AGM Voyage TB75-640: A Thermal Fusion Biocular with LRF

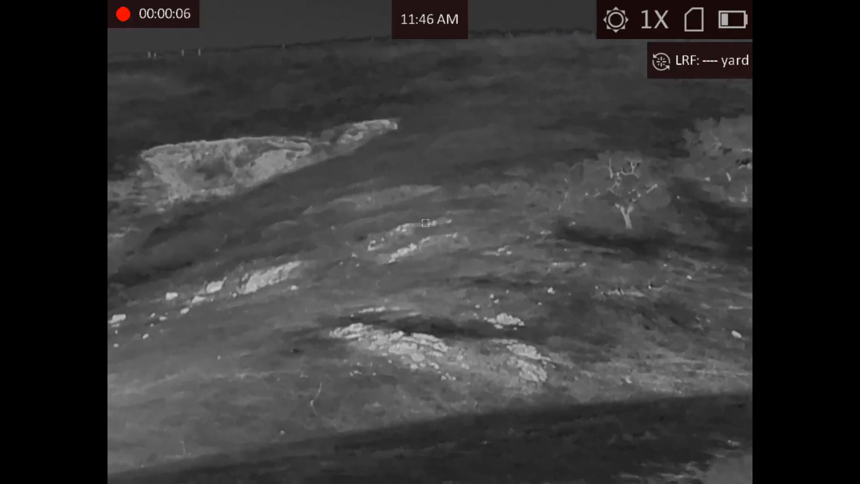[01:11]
So the AGM Voyage 75, it's doing its flat-field correction or nuke, non-uniform correction.
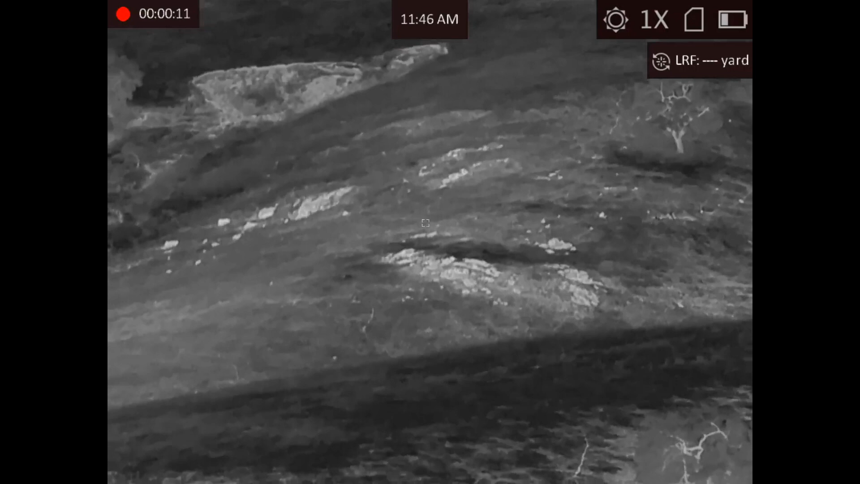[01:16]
This is the night that we were trying to shoot a 16-ounce water bottle.
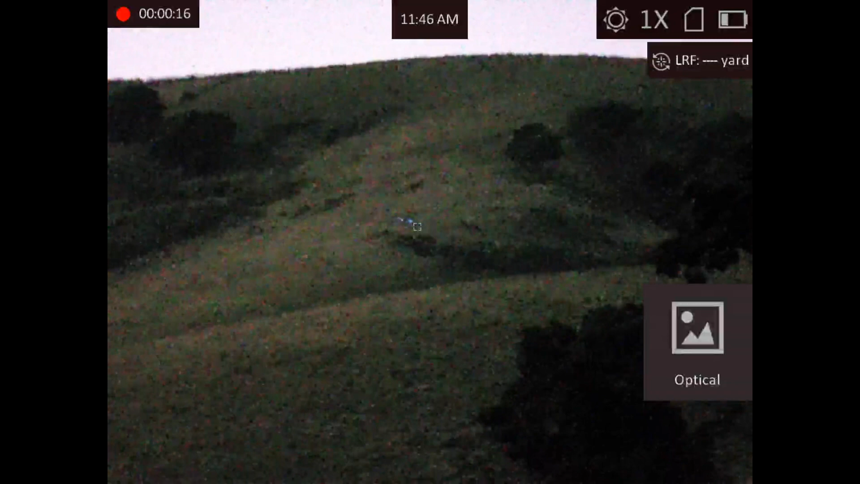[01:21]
There you go. 700 yards away. So you saw those two little glowing lights? That's the chem lights. That's infrared chem light and a blue chem light, I think. Oh, no, correction. No infrared.
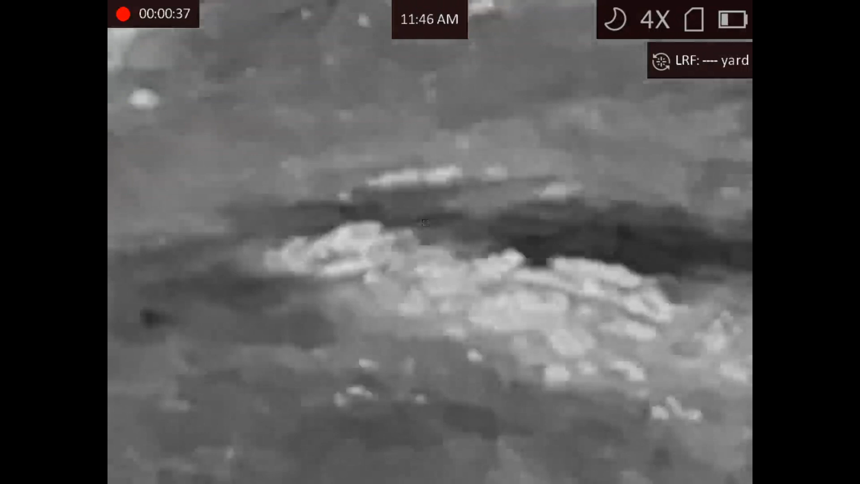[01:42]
In color mode, the AGM cannot see infrared. In color mode, it just sees this. So there's two water bottles with chem lights in them. You breathe this all in. This is nighttime.
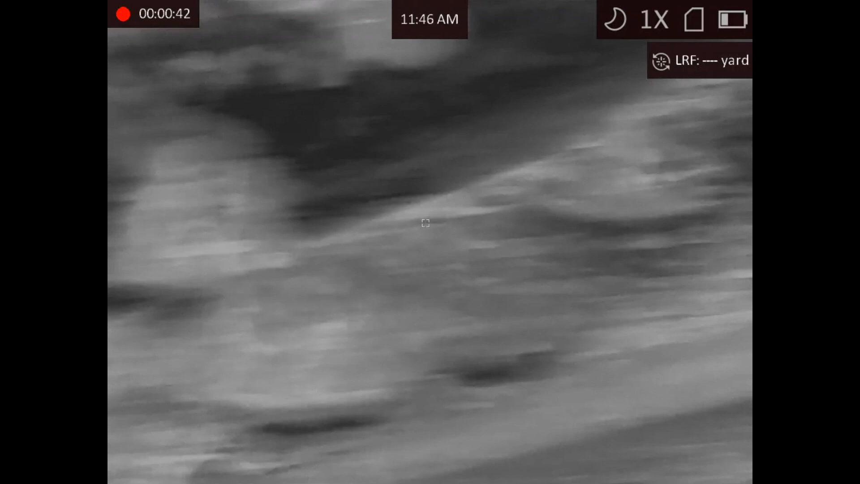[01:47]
There's no moon out. It was pretty dark.
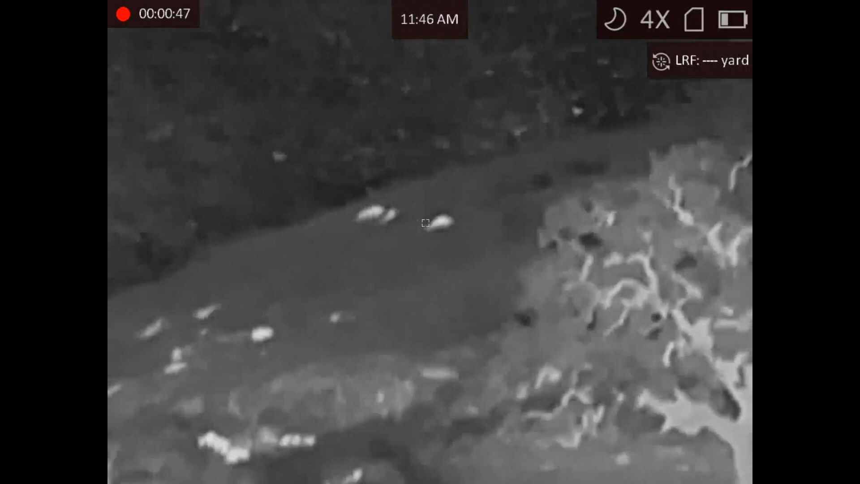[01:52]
There's some maybe cows or a rock.
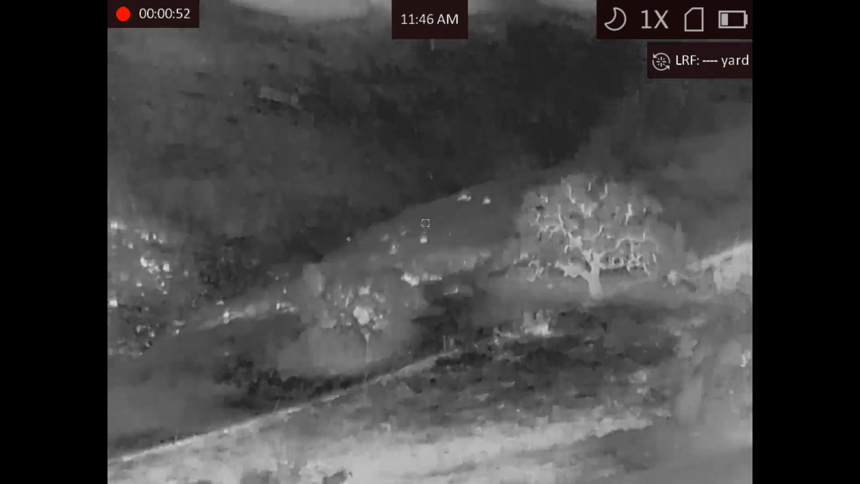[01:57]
I can't really tell. Even though the AGM Voyage 75 has a really
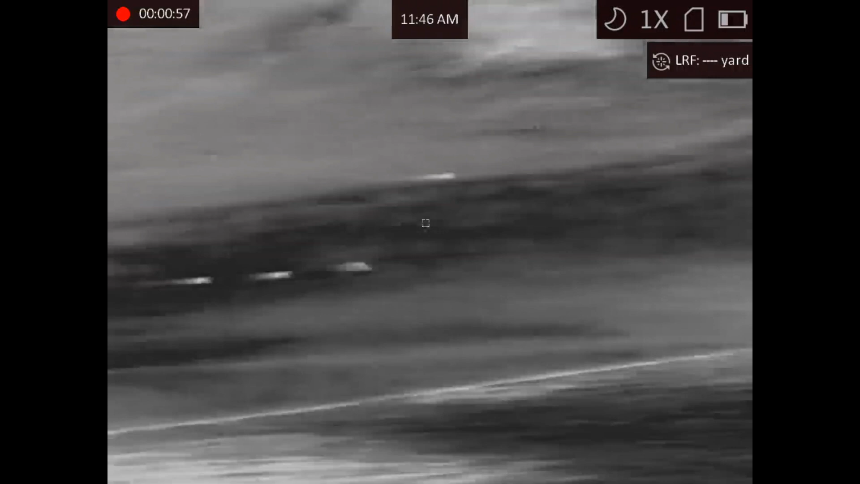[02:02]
high field of view, high base magnification,
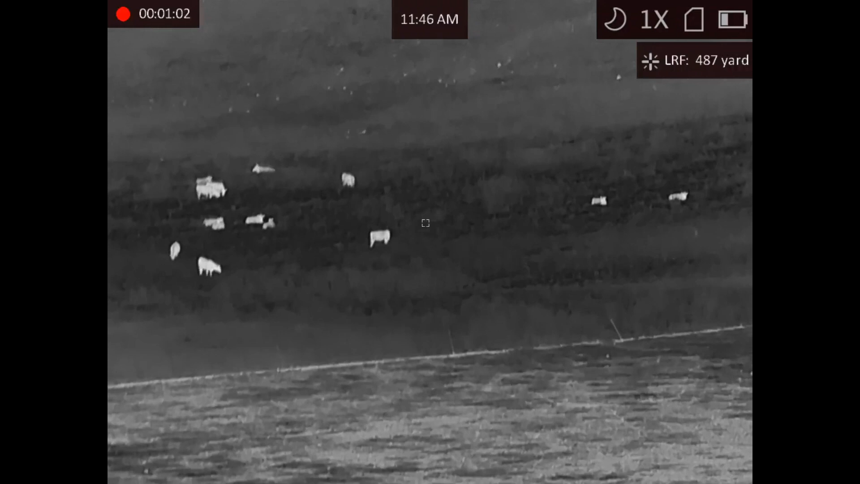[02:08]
those are definitely cows out in that field, 487 yards away.
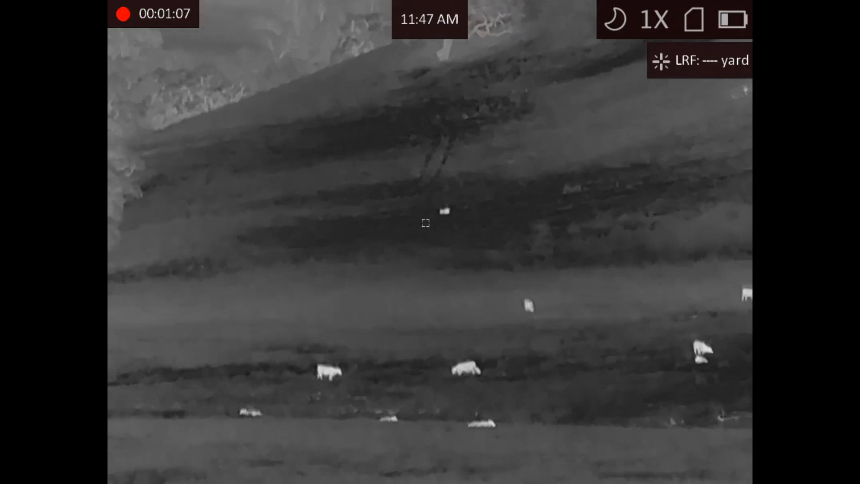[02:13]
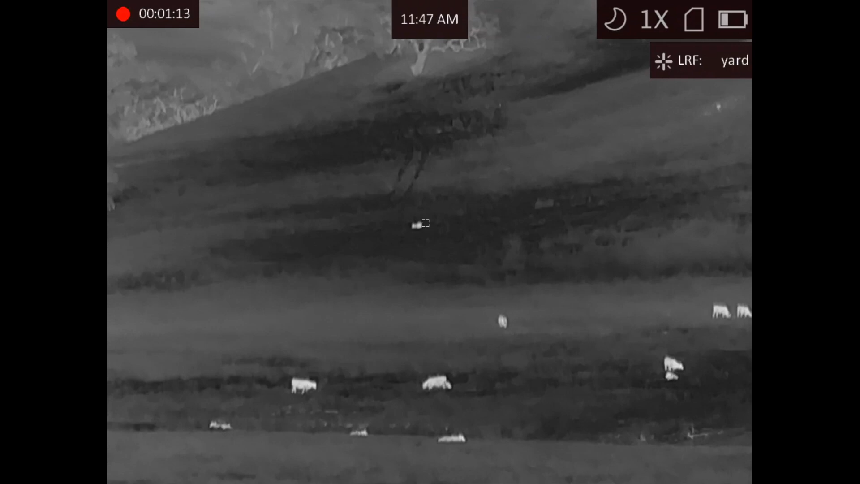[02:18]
Almost 700 yards away. This tree coming up, that's the furthest I've ever been to range something with the AGM.
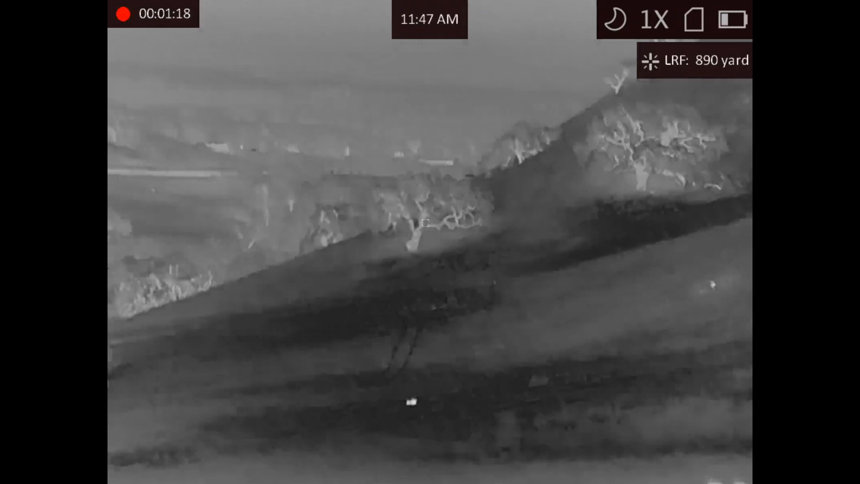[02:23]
890 yards. Allegedly, they say it's rated up to 1,000 meters. Okay, now we're back to, this is the near IR channel.
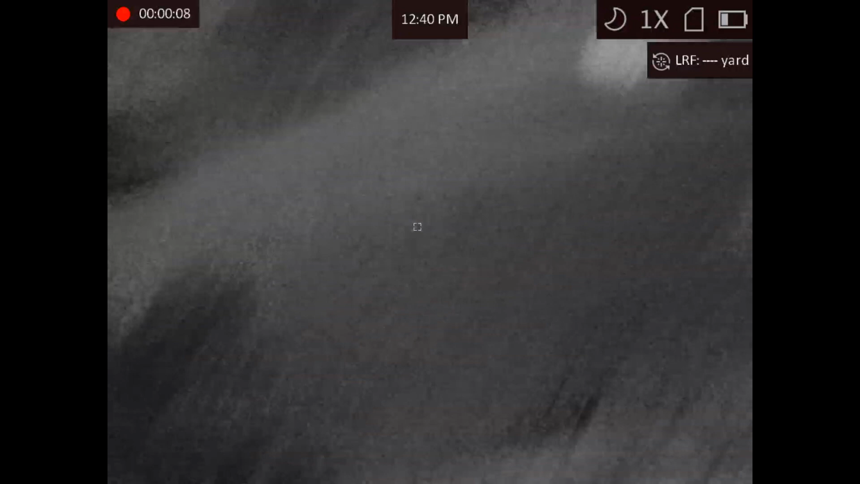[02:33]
And my friend Kevin has his, I think,
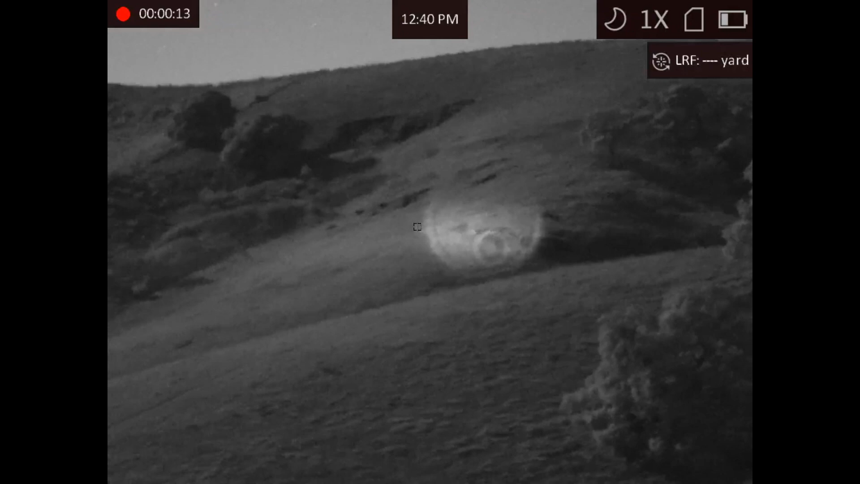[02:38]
A2 illuminator shining on, hoping that it'll help illuminate the .22s when I lob at this thing.
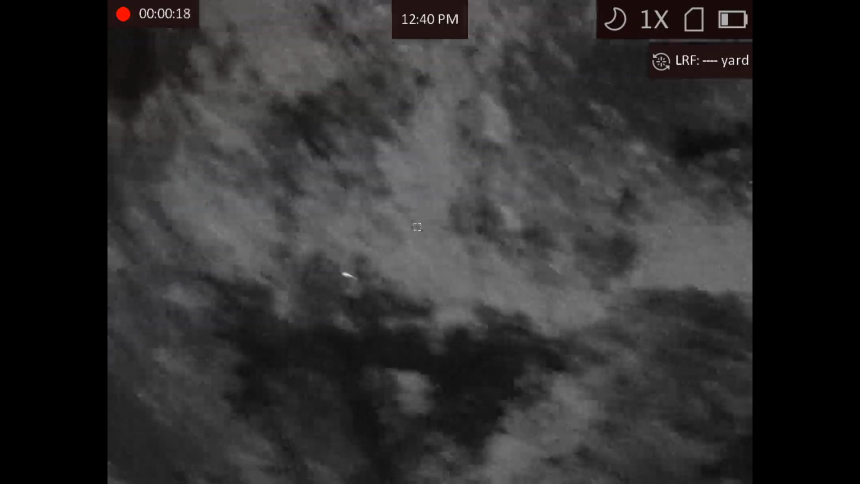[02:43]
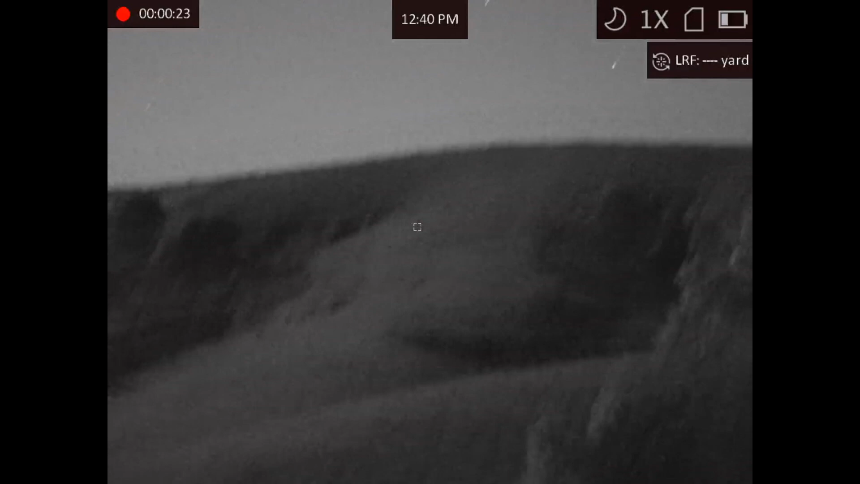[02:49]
So we're back again looking at the AGM Voyage.
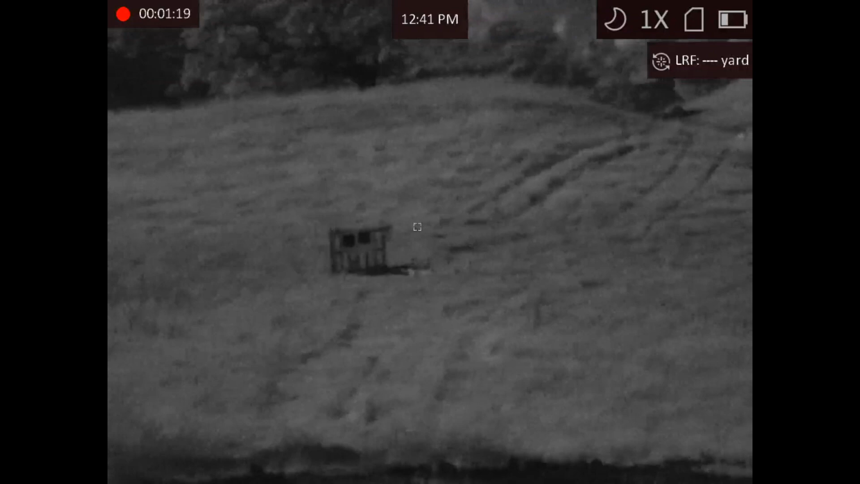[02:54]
Now, this is a 100-yard target. We're on day channel right now, and that's why you can see black.
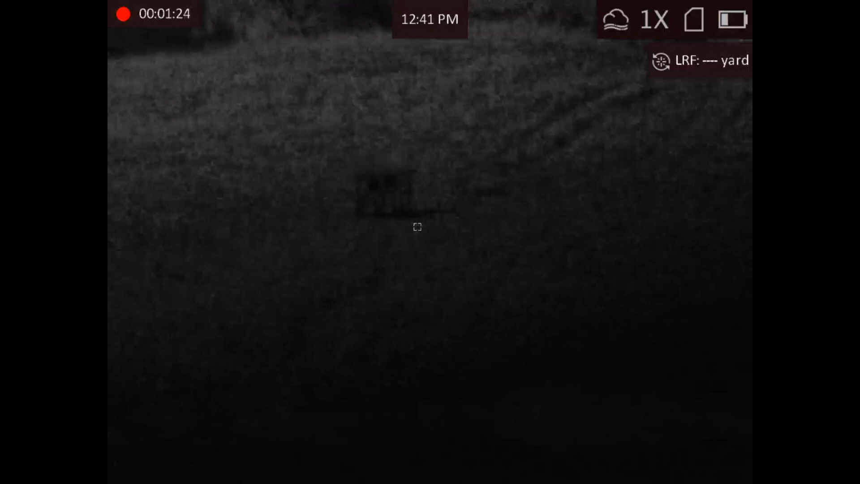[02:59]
Now we're switching compound modes. That's the daytime color mode.
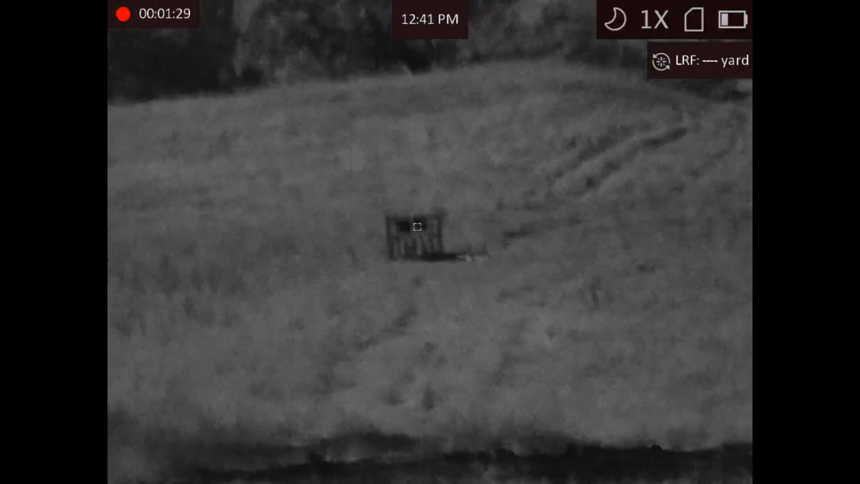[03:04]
It's not bad for how dark it is here.
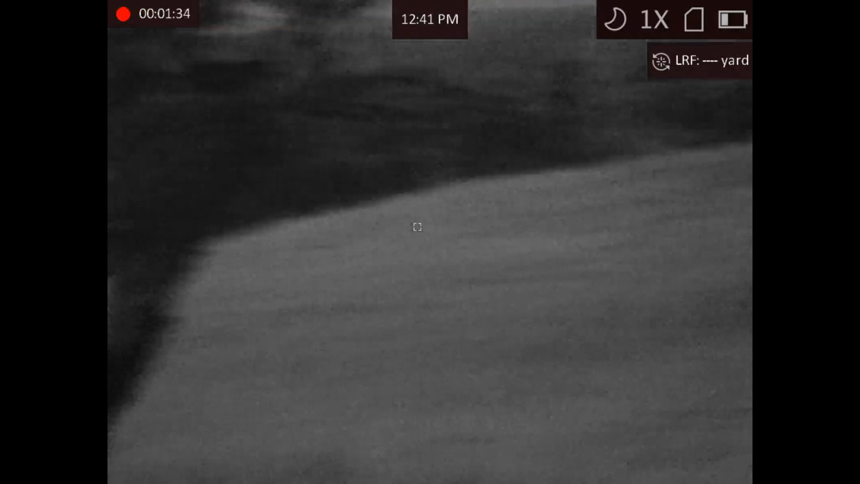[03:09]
But when you go into the, if you look in the upper right-hand corner, you see the moon icon. This is like the nighttime mode.
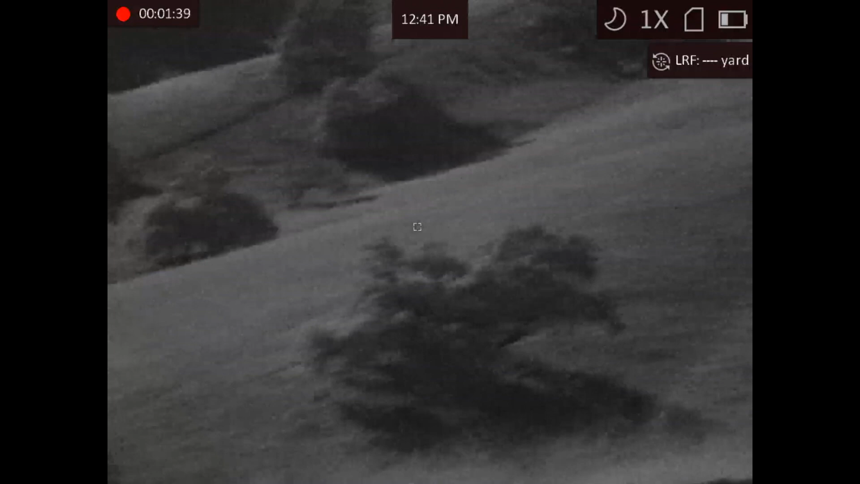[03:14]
Nighttime mode, you can see infrared. It's like a Sinox Aurora, basically.
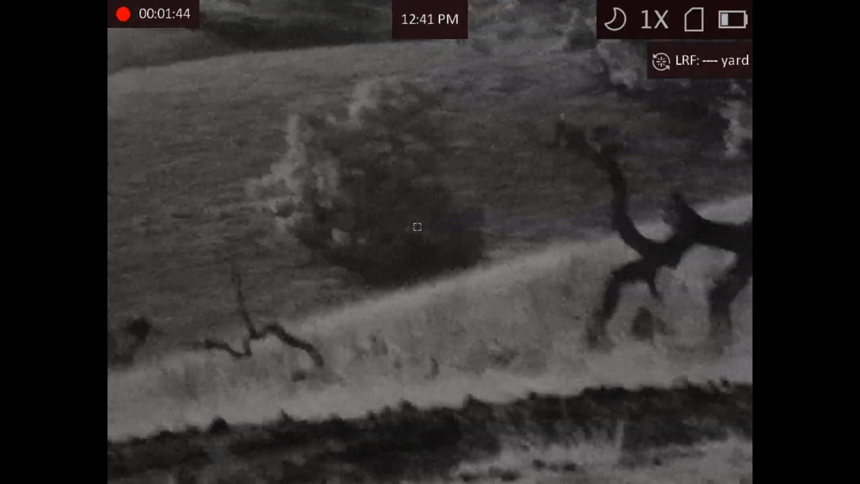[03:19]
It's a digital sensor. Now, we're looking at my friends, 700 yards away. I'm going to digitally zoom in.
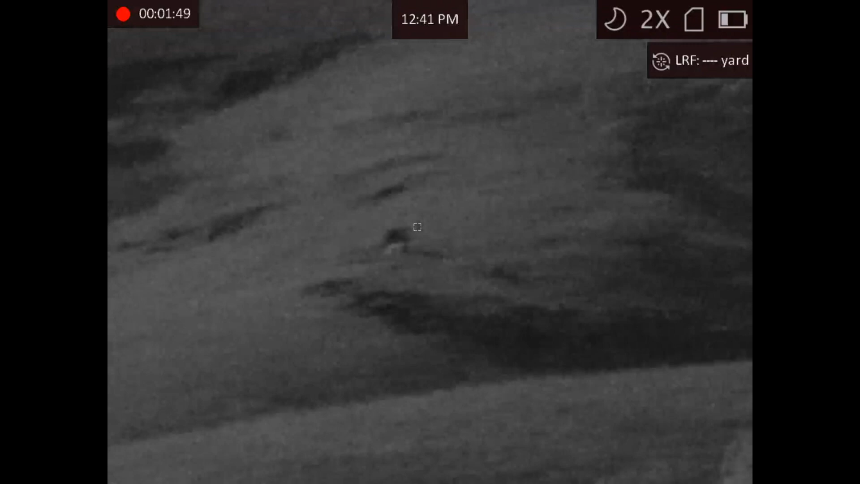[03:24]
They took a side-by-side out there. That's the laser rangefinder pulse.